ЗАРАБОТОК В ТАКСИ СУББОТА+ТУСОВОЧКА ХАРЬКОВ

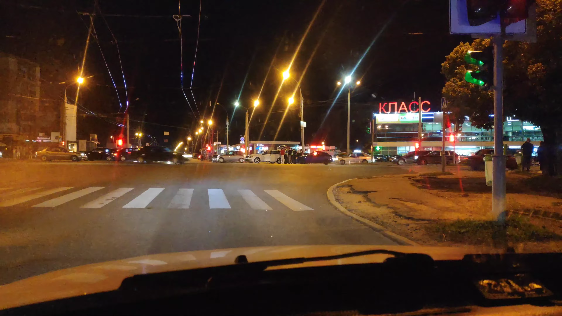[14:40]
Ребзя, полиция стоит, разбирается. Так, ну что, ребятушки, еду домой, в сторону дома.